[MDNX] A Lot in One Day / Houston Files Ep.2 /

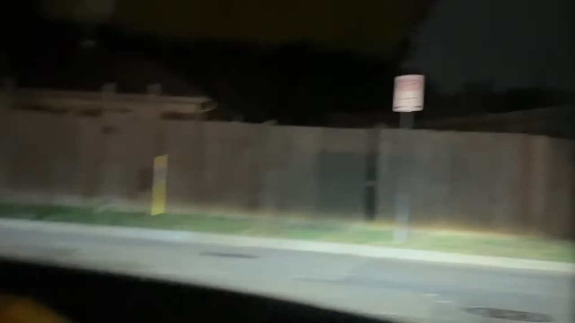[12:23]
Oh, look where we're coming up on. Oh, shit, we're right here.
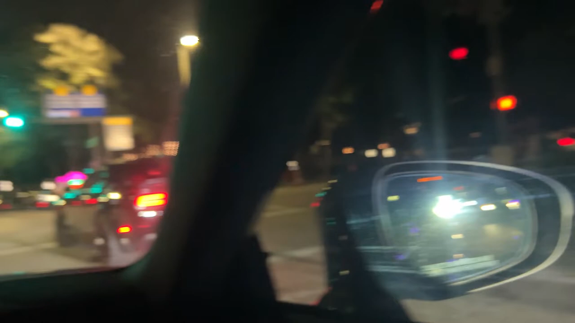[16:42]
Whoa. He knows you're taking a video of Susan. Nah, that dude's sparking. That dude's sparking.